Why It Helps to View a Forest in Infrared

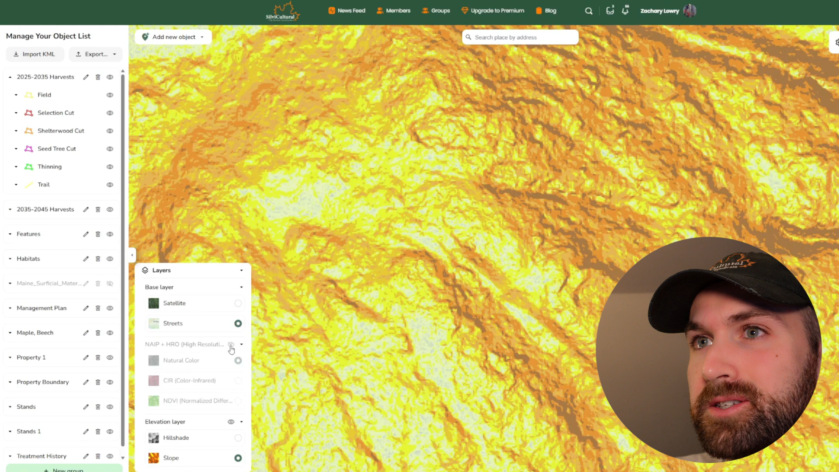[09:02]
And if we turn off the imagery and just look at the LIDAR slope model, we can tell that this is very rocky ground. So probably excessively drained and just a very stressful site for those trees.